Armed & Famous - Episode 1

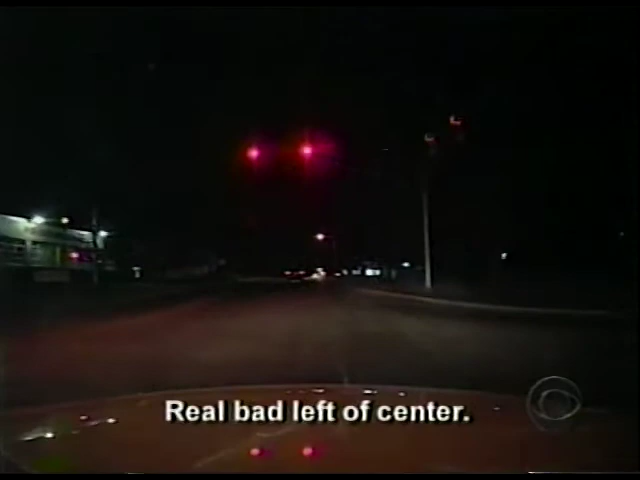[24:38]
Real bad left to center. We see this guy all over the road. And I'm like, dude, let's get this guy.